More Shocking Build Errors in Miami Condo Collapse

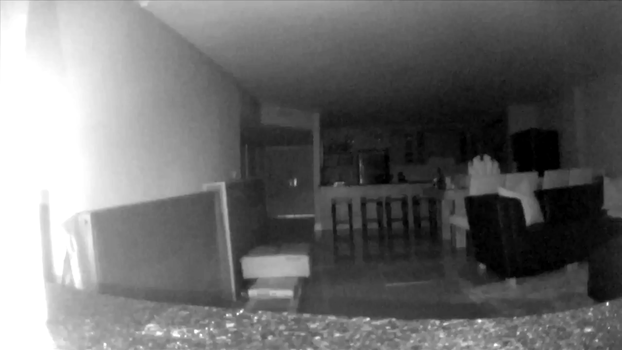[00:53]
And the other one, which I've showed you before here is the ring camera video of the video collapse.